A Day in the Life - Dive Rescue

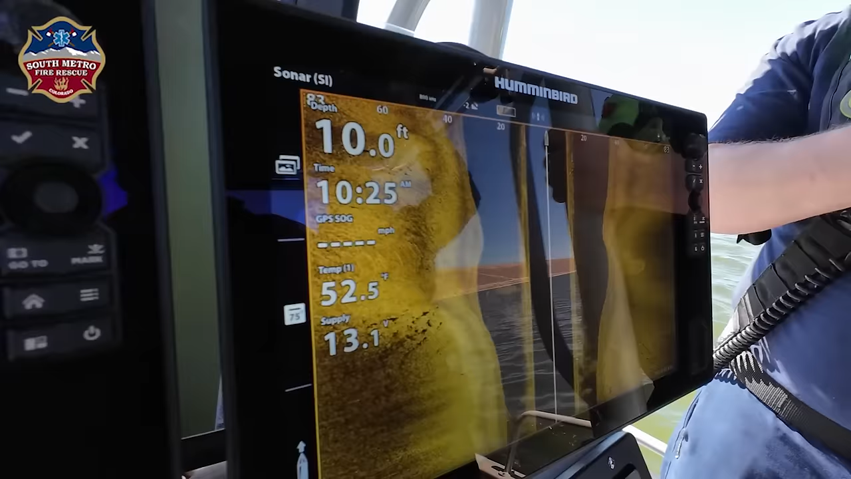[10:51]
On screen: depth 10.0 ft, water 52.5°F
So what we're looking for here is any inconsistencies here
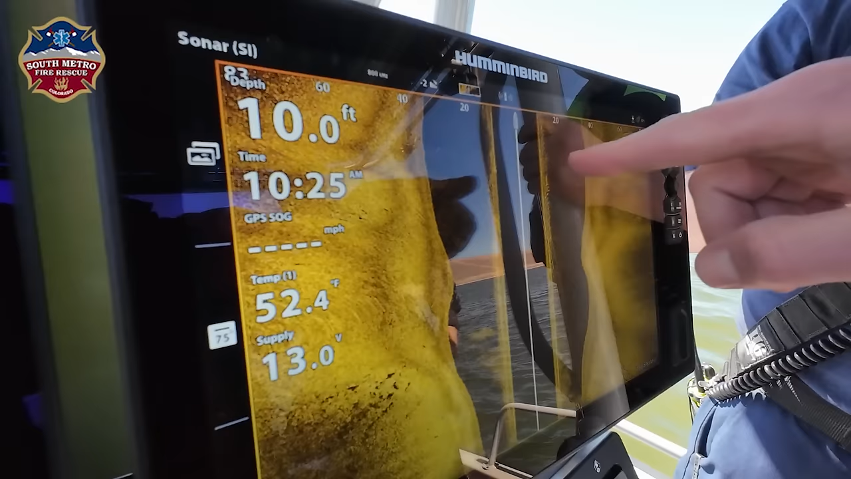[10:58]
On screen: depth 10.0 ft, water 52.4°F
and then we'll mark it with a float.
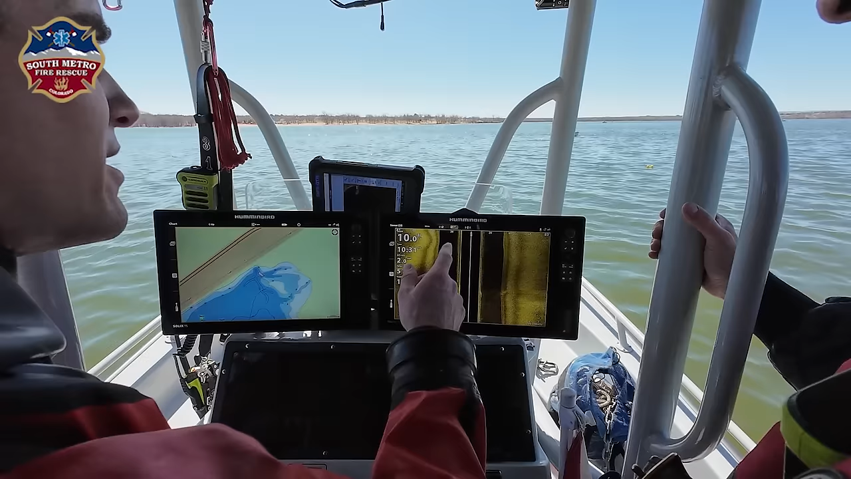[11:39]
This is right in between those two markers.
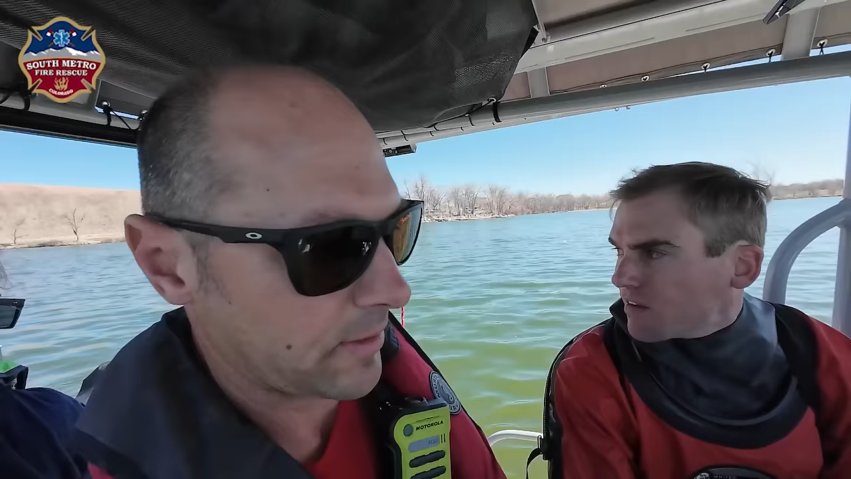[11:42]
That is a target representing a victim,
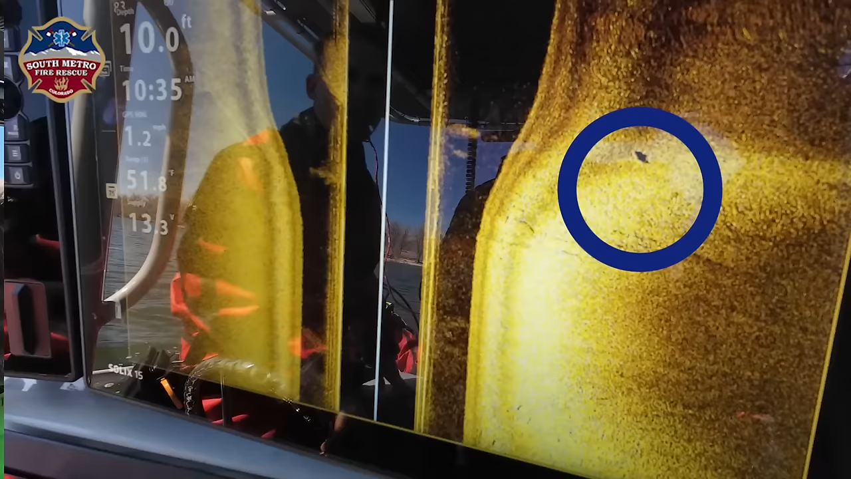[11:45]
On screen: depth 10.0 ft
a high anchor that went down about a half an hour ago.
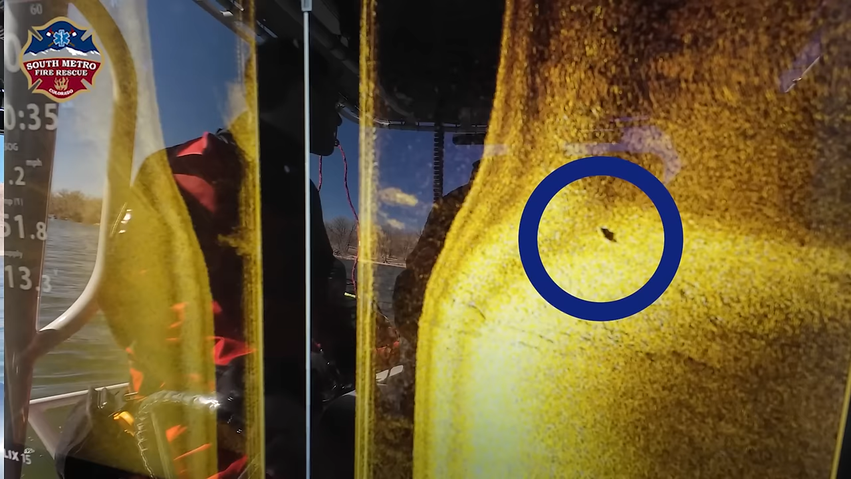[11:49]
We're going to drift right over that spot. And we found that on our side scan sonar.
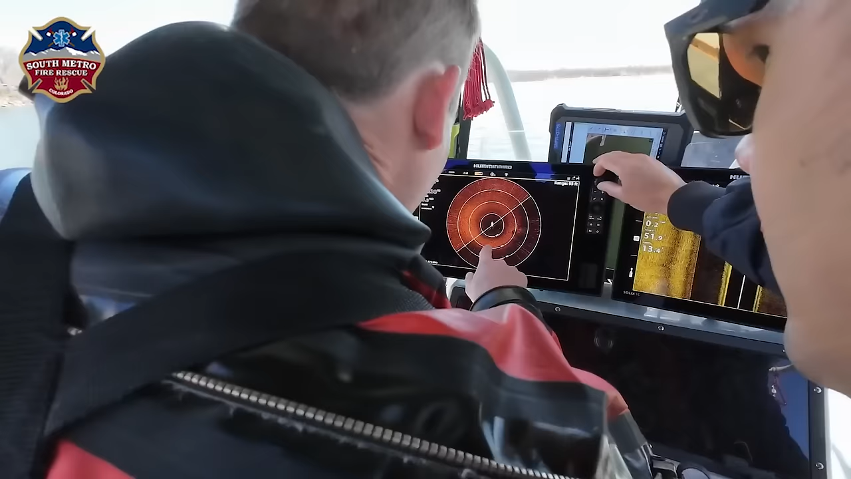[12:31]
And then we set our anchors and we go to a 360 degree sonar and we're able to guide our diver right into
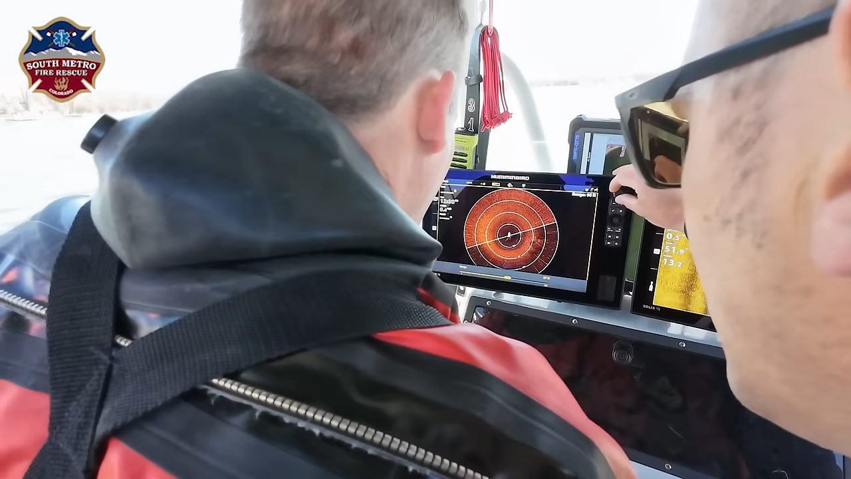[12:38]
the location of the victim as we can tell with sonar.
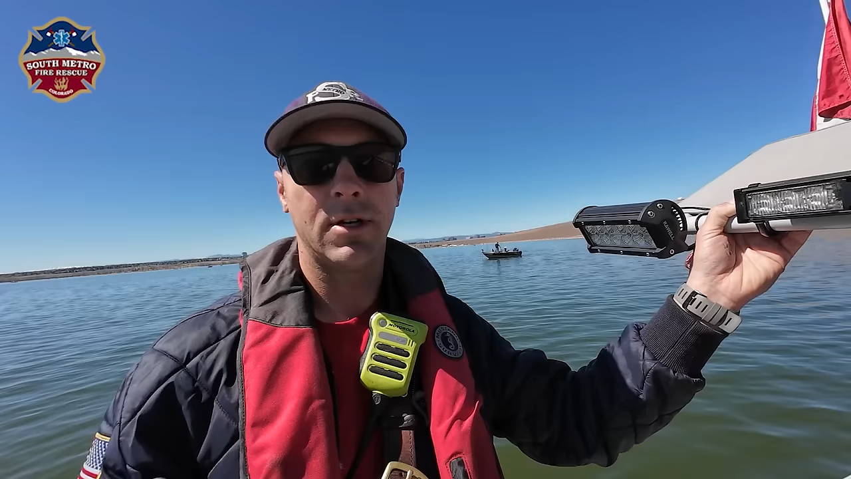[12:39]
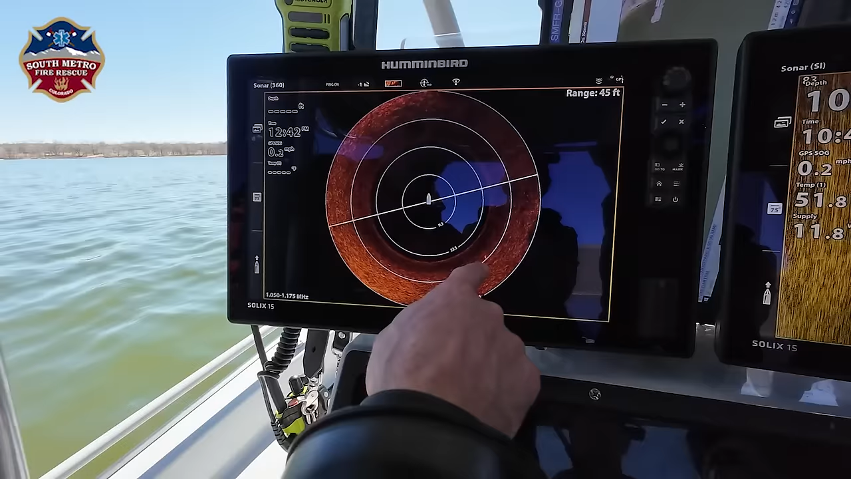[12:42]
That could be in real life kayakers five to six feet tall. That five gallon bucket is two feet tall. Is that what we're seeing?
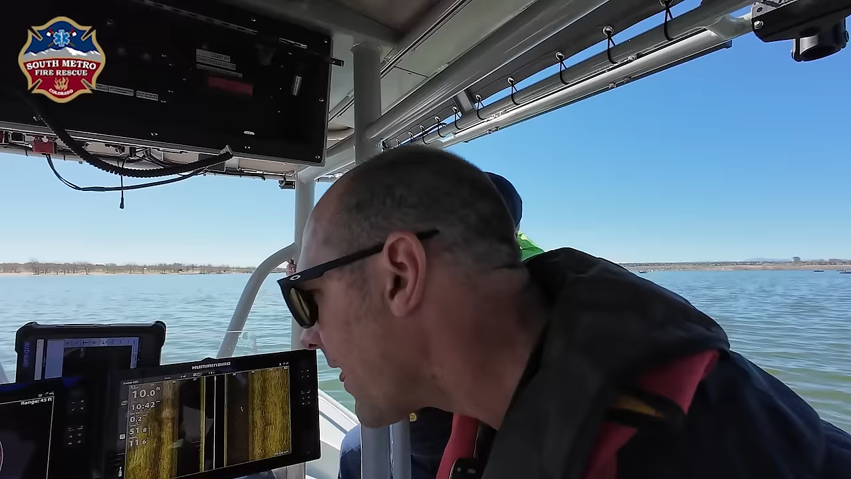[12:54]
Yeah, possibly right back here to our right, which would make sense if they said it was in line with that second buoy.
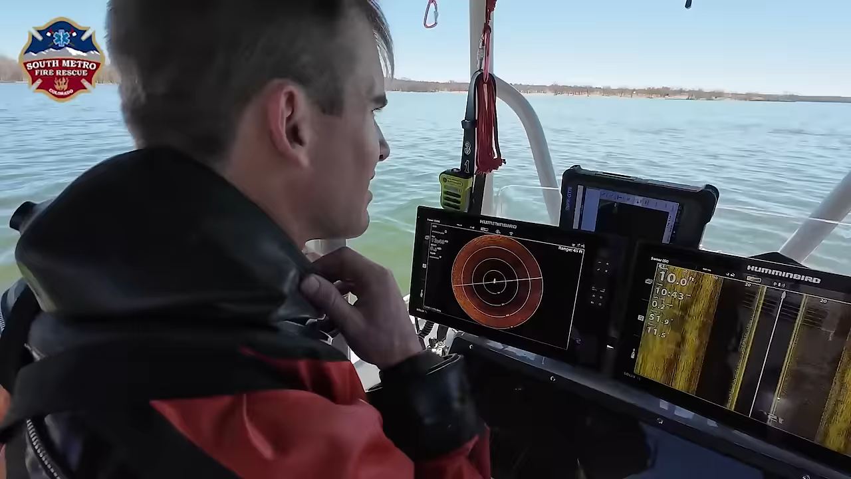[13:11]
We look like we're just about on top of it, right guys?
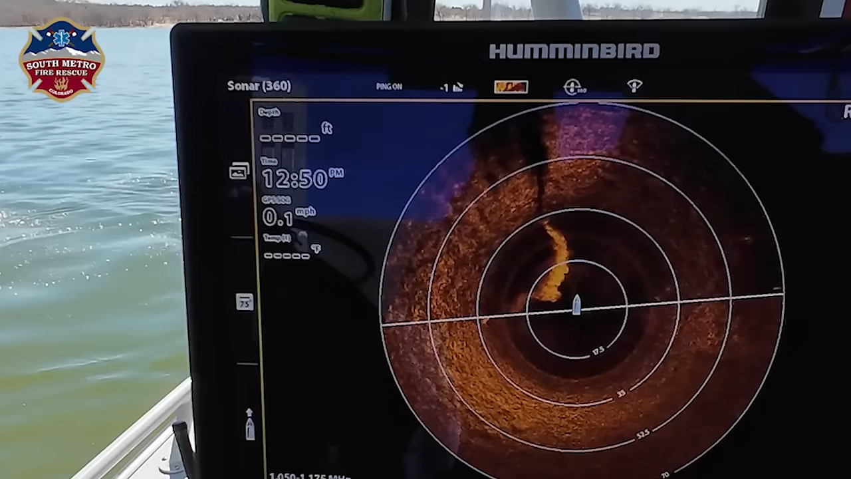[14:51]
On screen: speed 0.1 mph
on the other side from those air bubbles where the sonar energy is blocked by the diver or the air. Now you're swimming to your right. You've gone too far.